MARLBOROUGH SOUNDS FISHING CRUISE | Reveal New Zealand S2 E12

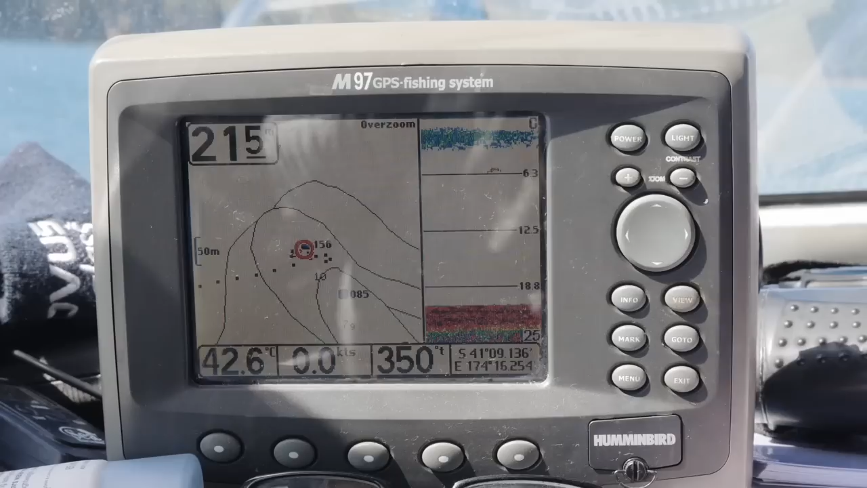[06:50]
It's around about 20 meters depth here. Just trying to lower this down until I get to the bottom.